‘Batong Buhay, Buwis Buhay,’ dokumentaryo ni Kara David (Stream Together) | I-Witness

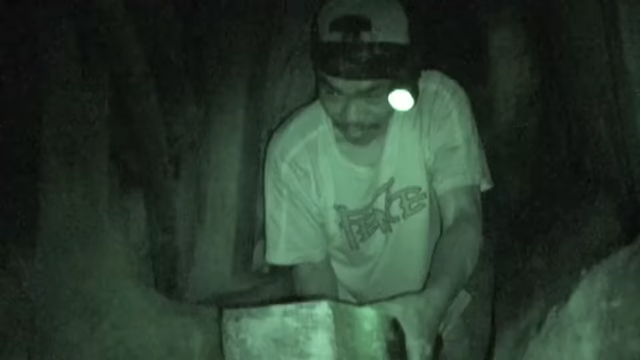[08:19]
Walang ibang nakakapasok sa kanyang tunnel, kundi siya lamang.
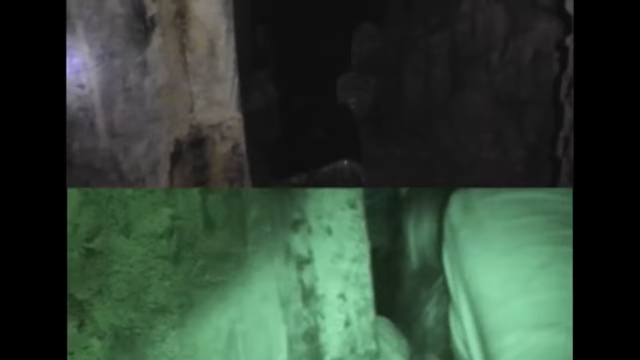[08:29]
Ah, kailangan pag-apang? Oo.
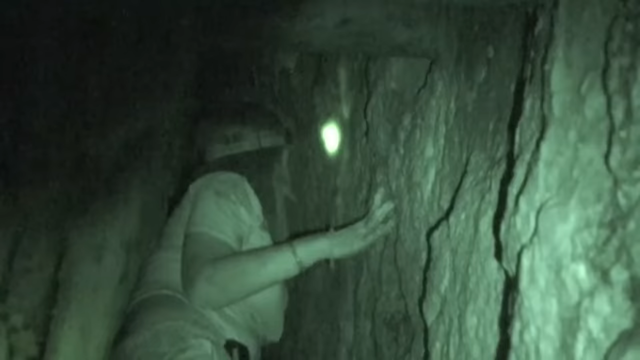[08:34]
Pag mahirapan akong huminga, ano na? Pag mahirapan na lang kayo. Ano yan, kuya? Pag mahirapan kayong huminga, kailangan lumadabas kayo. Pag mahirapan akong huminga? Oo. Napapalibutan ng pirapirasong kahoy ang tunnel na aking pinasukan. pang tungkol daw ito sa lupa para di ito bumigay.
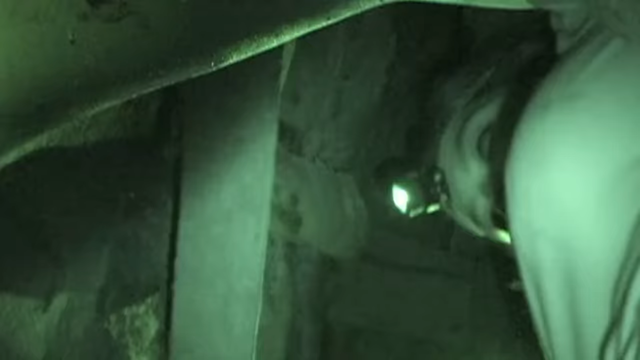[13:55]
Tingnan mo, tingnan mo sa taas.
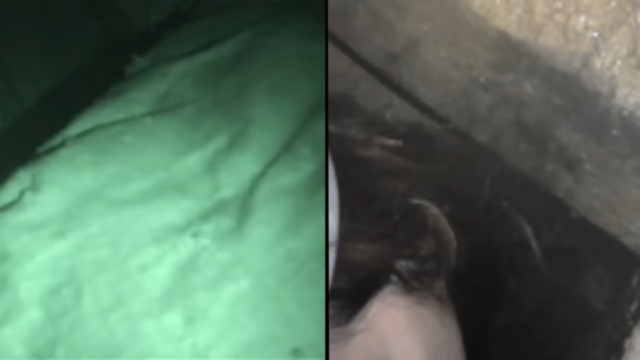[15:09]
Wala. Dito lang. Papunta lang dito. Wala lang sa likod ko. Pasha? Hindi niya tayo narinunit? Kuya? Ayun! Saan kayo? Ah, meron pa pala dyan? Meron pa. Anil ulit. Sa dulo ng isang mahabang tunnel namin natagpuan, si Mang Junisio.
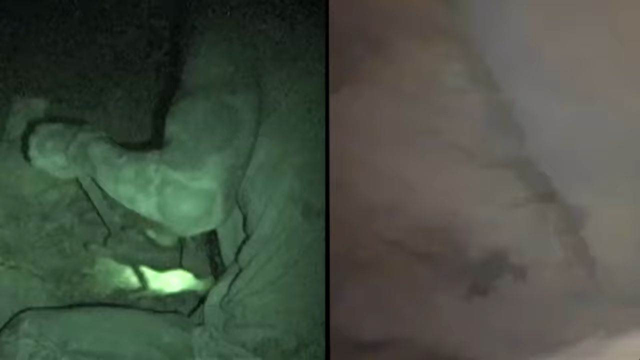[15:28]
Ayan na si Kuya?
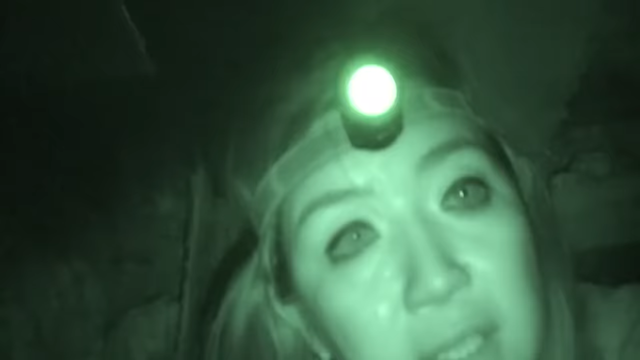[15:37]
Ano niya gawa niya?
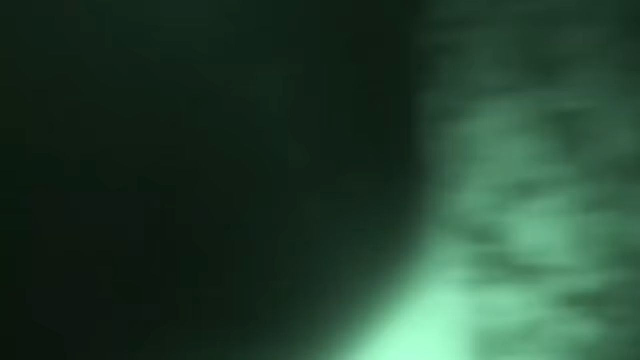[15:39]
Nagpupukpuk. Araw-araw, walong oras sa loob ng tutas na ito ang matanda. Matyadang kinukukay at pinapalalim ang tunnel na inaasahan niyang magbibigay sa kanya ng ginto.